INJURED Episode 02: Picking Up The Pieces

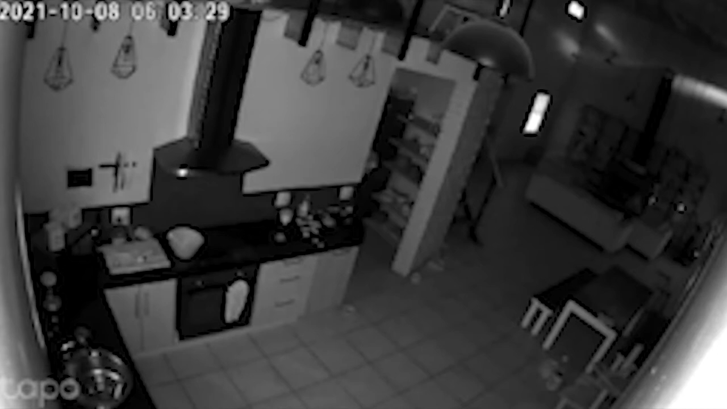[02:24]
The house has been broken into this morning. We were asleep, so we didn't hear anything. It doesn't look like there's all that much gone, but we'll have a look, and we're going to call the police now, and we'll let you know what the damages are. Let me know if there's anything else that we can do. We'll wait to hear back from you. And a few days later, they broke in again.